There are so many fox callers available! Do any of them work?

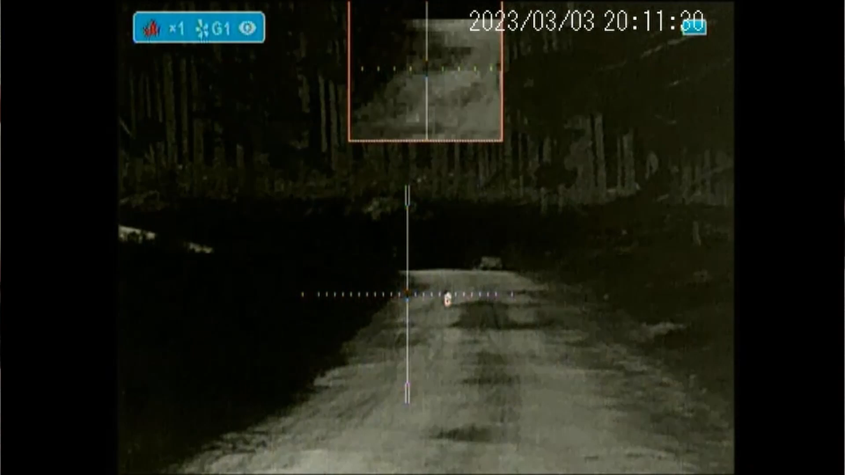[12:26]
actually have some thermal footage showing a rabbit or a hare coming out of a fence and then a fox going after it
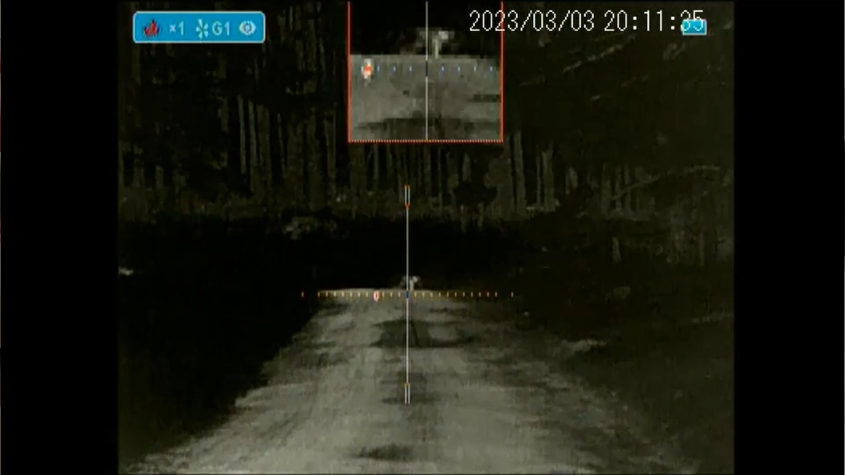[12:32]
so I know that they're hunting rabbits and I try to
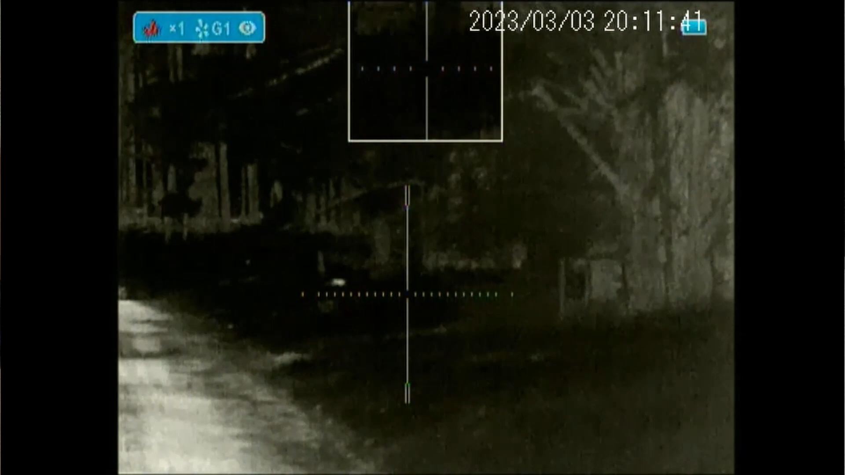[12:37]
stay around where the rabbits come out to try to get those foxes try to figure out what your foxes are hunting